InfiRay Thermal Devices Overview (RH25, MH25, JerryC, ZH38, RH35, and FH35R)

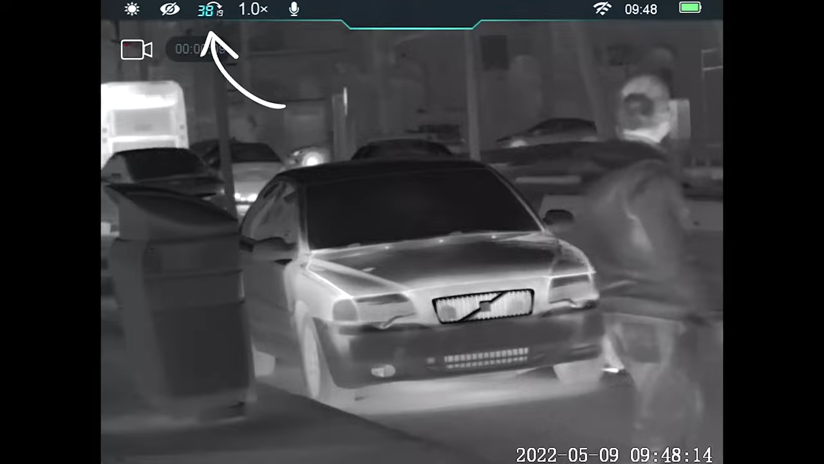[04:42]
So, whenever you're zooming with most optical, so most thermal devices, you're actually using digital zoom. So, what that means is, like, for anyone who's used, like, a camera phone,
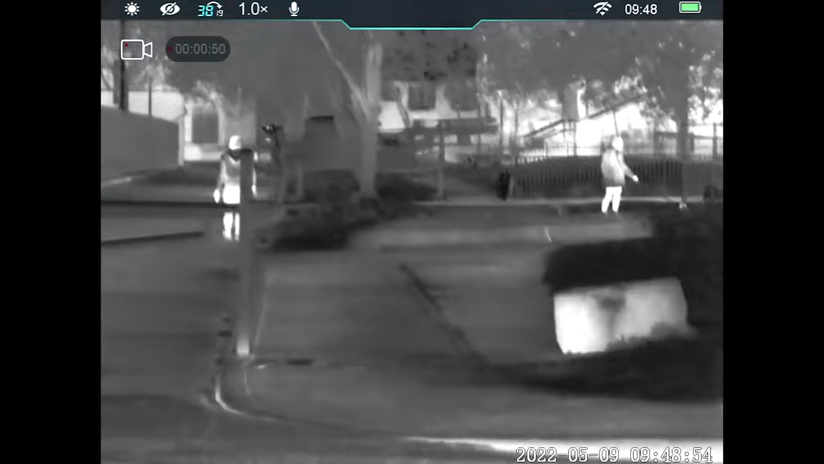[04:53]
it's almost as if you were, you know, opening up your camera and then using, like, a pinch to zoom. It's kind of similar, like, to that.
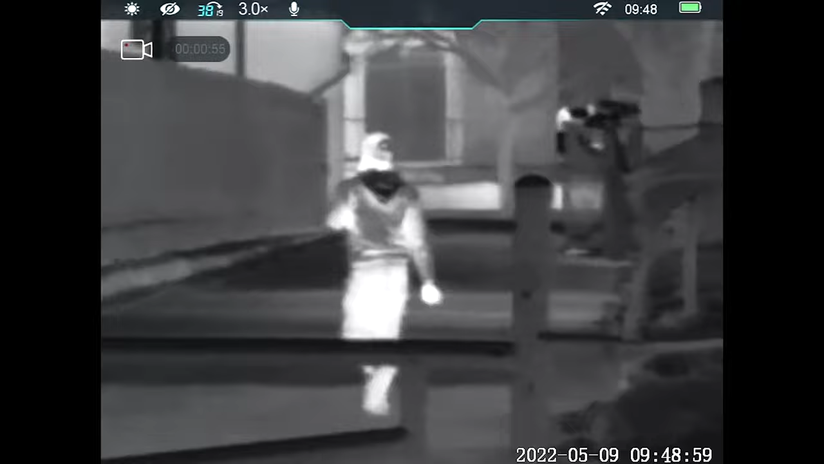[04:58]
But, you'll obviously pick up on the fact that when you are doing digital zoom,
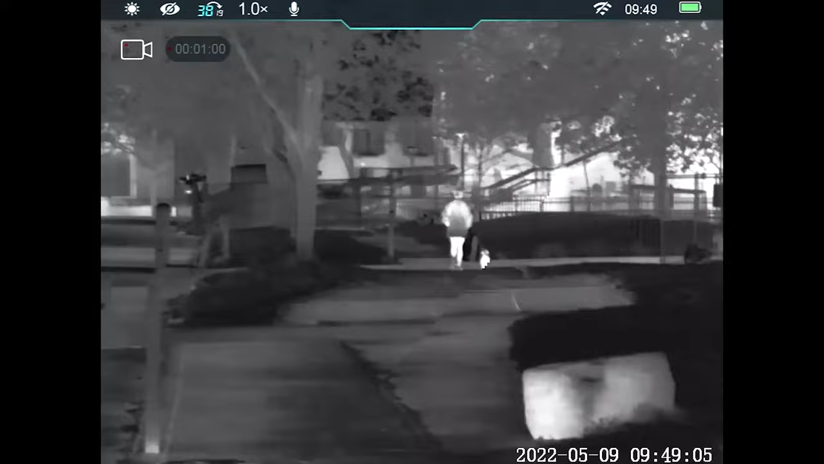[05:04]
the image starts to break down because there's only so many pixels that you can really magnify on. So, that's another reason, for example, if you're looking to do some more long-range work, you're going to want to get something that's these high-resolution 640 core because it has four times the resolution as a 320 core.
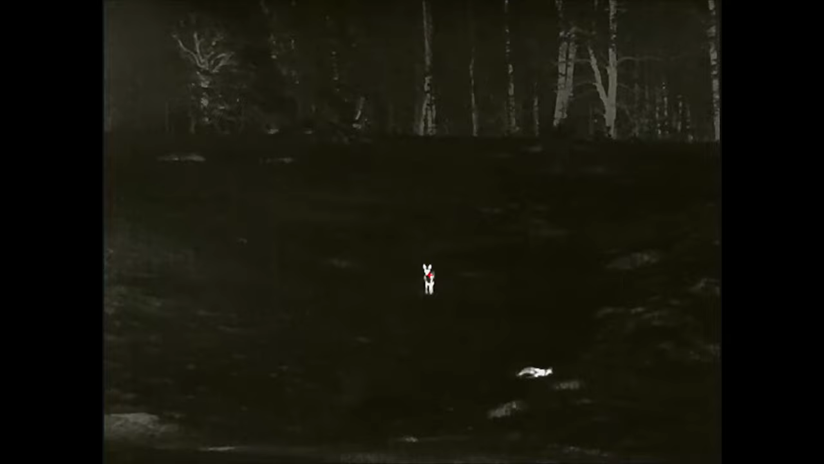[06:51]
Most of these devices, really, with the exception of the F8, with the exception of the ZH38, most thermal devices out on the market right now have fixed optical zoom. And what I mean by that is you're not, there's no, there's no prism system inside the device to allow you to do kind of like,
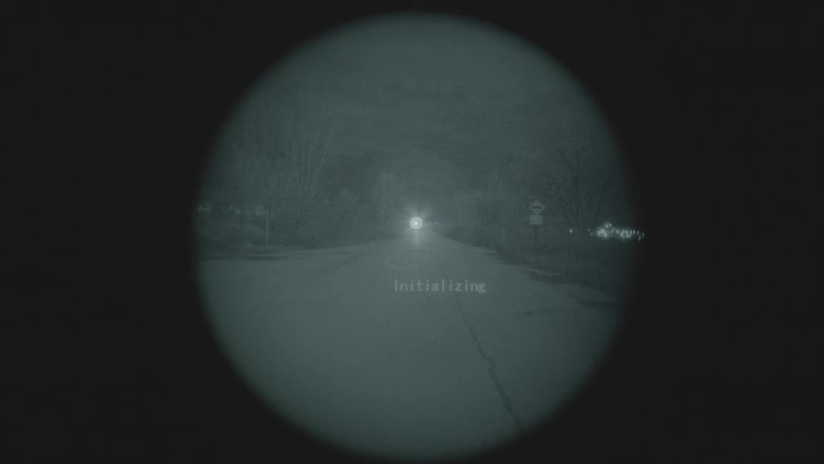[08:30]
The Jerry is something that gives you very rapid thermal detection capability,
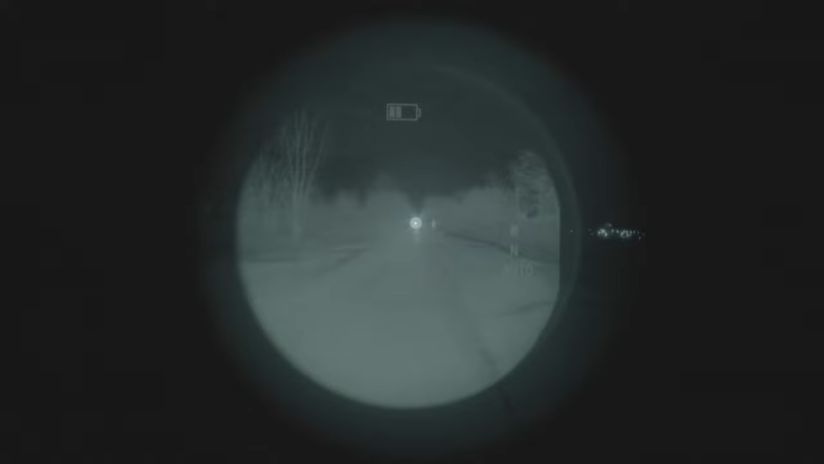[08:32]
but it has some limitations. As an example, because of, by way of how it works, which means that it just gathers thermal and just projects light through the objective lens. If you're using this in a high-light urban environment, the thermal image is going to get washed out.
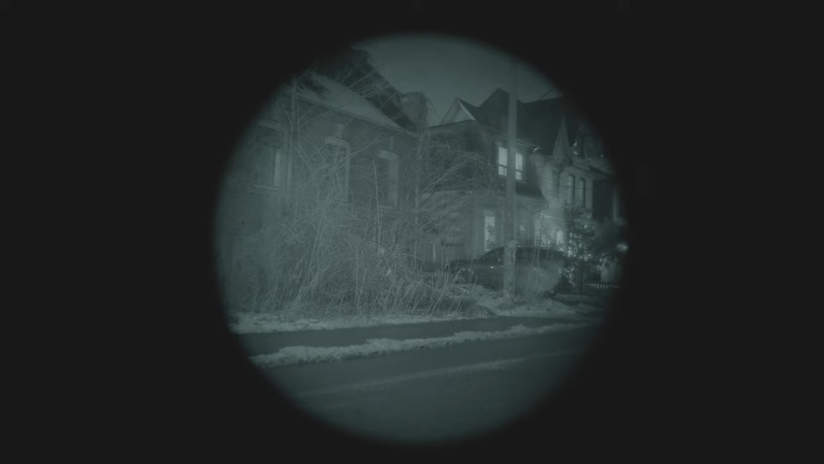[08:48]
So, something to think about. Also, with the Jerry, you're not able to zoom in at all because there's no control to actually zoom in.
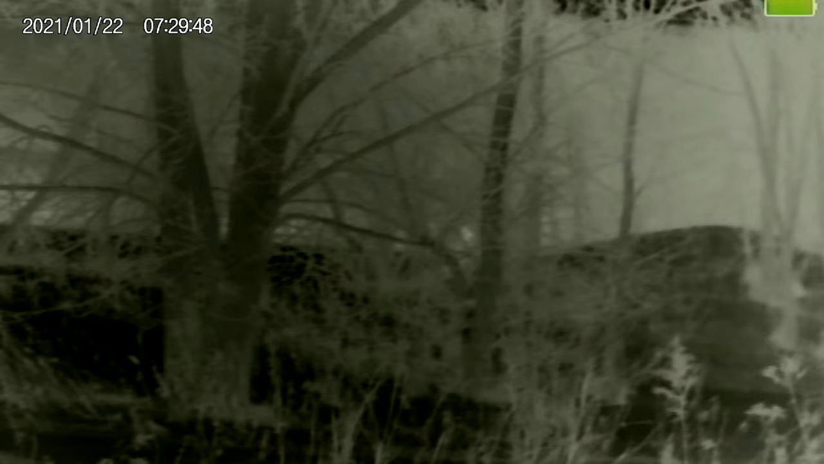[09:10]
So, up to, I think, up to 8x.
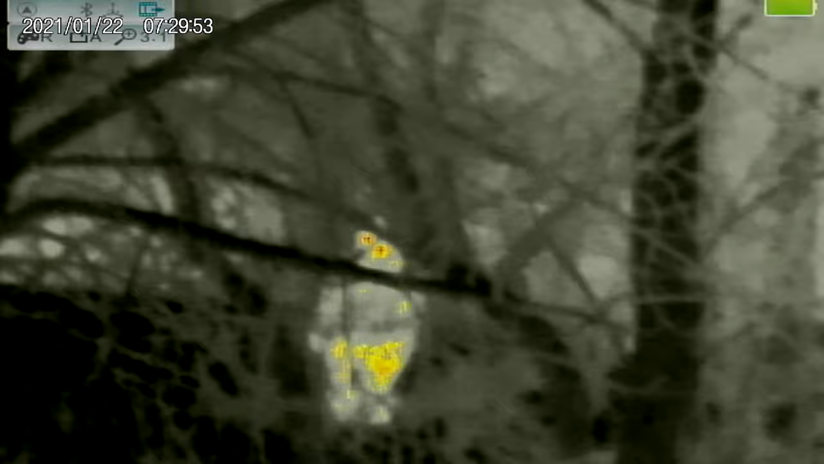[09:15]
So, a lot more flexibility there. Also, adjustable focus, front focus as well.
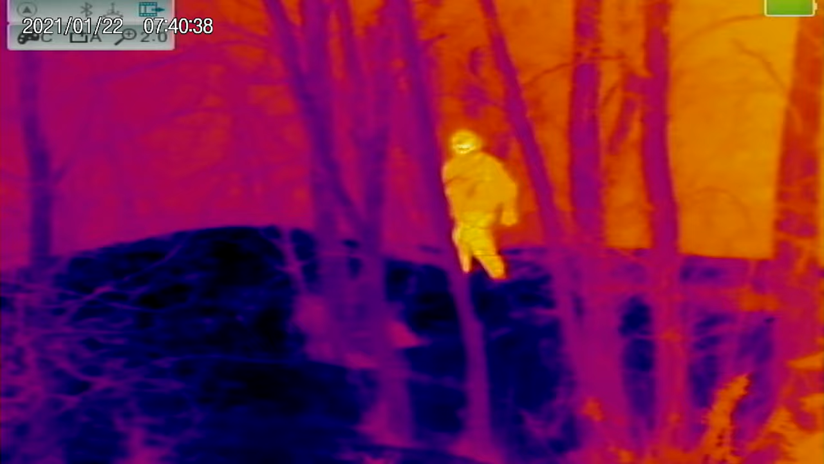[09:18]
So, you can actually really get a really sharp image if you wanted to.
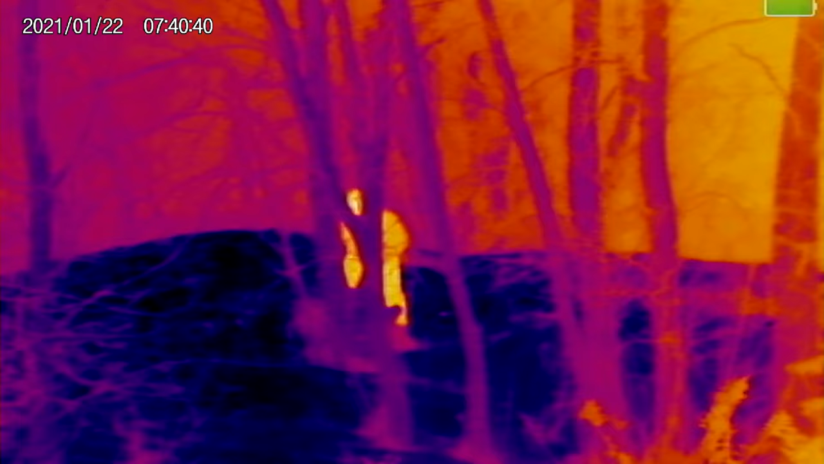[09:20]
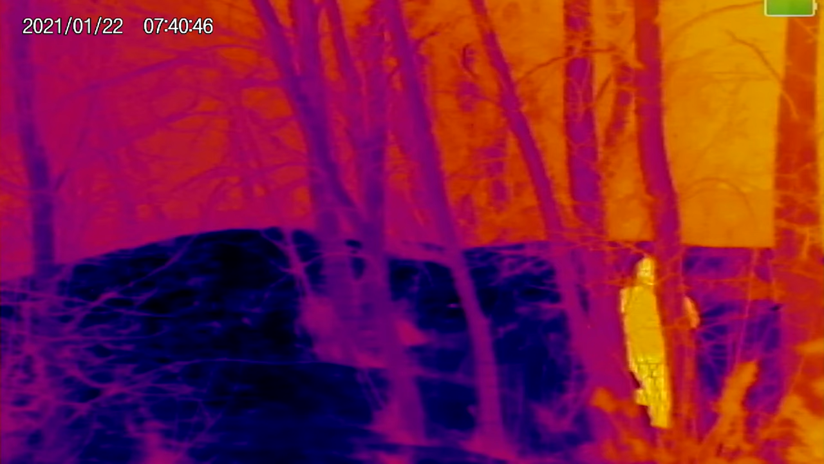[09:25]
So, if you're out there and you need to get positive ID on something, MH25 is a very good option. Obviously, you can handhold this as well, and you can head mount it.
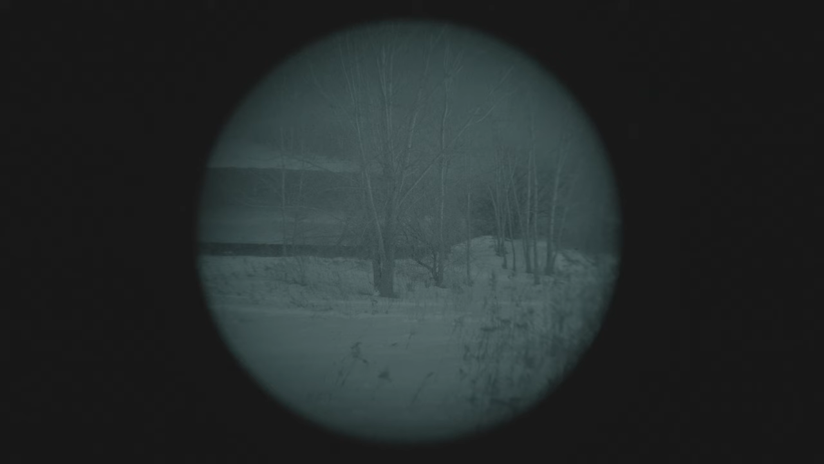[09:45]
So, you have, like, PBS14 on the left and MH25 on the right or vice versa, depending on whichever way you like to use it.